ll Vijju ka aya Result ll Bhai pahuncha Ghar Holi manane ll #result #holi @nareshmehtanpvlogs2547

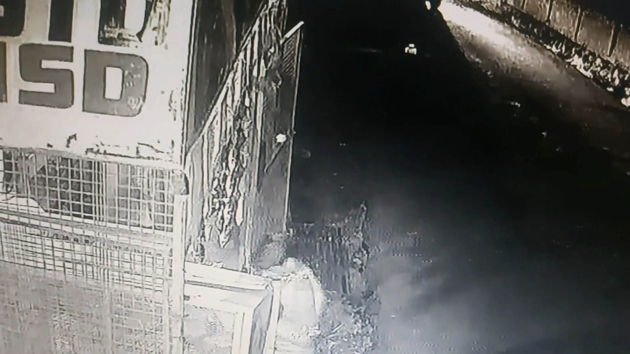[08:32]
और ये देखे एक बंदा निकला, उसके बाद ये देखे एक मोटरसाइकिल वाले रुके और इसमें से एक लेडीज उतर रही हैं और ये चल रही हैं। देखिए आप धीरे धीरे आ रही हैं, नोट की तरफ को बढ़ रही हैं।
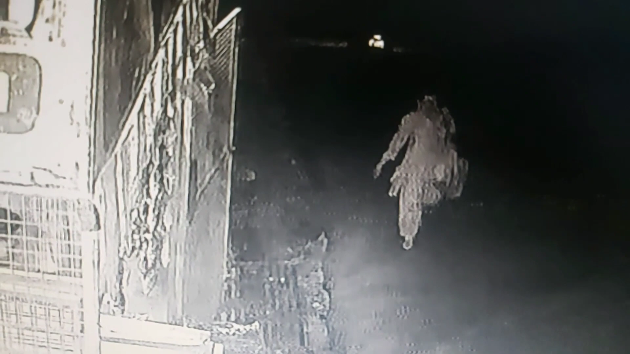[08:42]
और ये देखिए इनने उठाया है 100 का नोट और फिर 50 का और सीधे चल दी है। अब देखिए घर जाके इनका होता है पोपाई।